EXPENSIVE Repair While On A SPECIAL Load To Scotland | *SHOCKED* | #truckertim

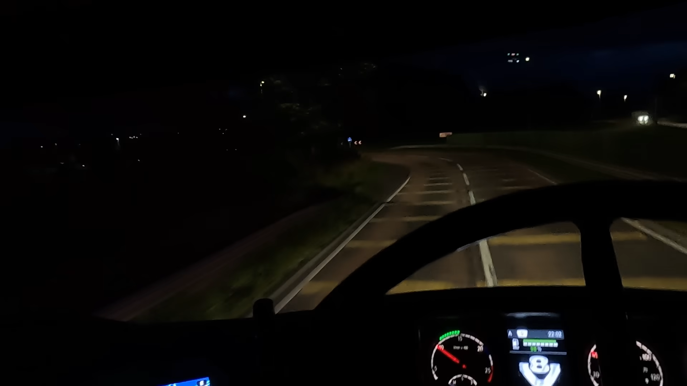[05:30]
into the night into the scottish hills absolutely love it that's a bit rough out there now we've got rain wind rocking around all over the shop hour to go hour so
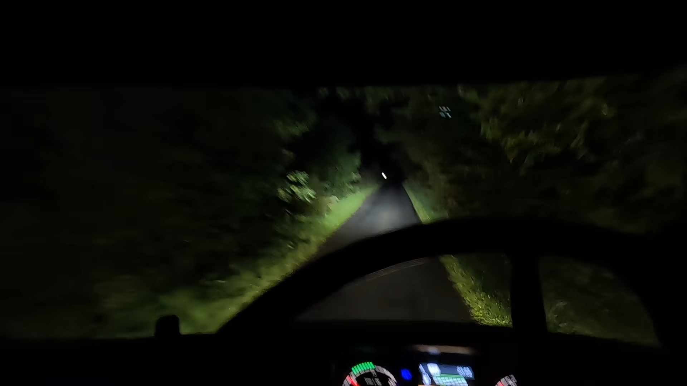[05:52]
we're now on the back roads we're going to park up where we parked up last time when we had the digger girls truck on the back i think this was the right way big potholes big potholes nice and steady